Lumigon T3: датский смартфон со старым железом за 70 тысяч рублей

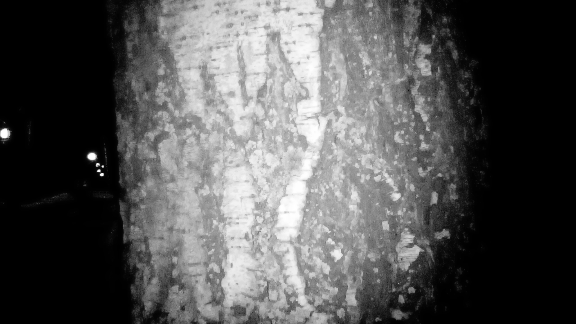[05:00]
Вы можете ходить в полной темноте и видеть любые предметы на экране телефона на расстоянии до 1,5-2 метров.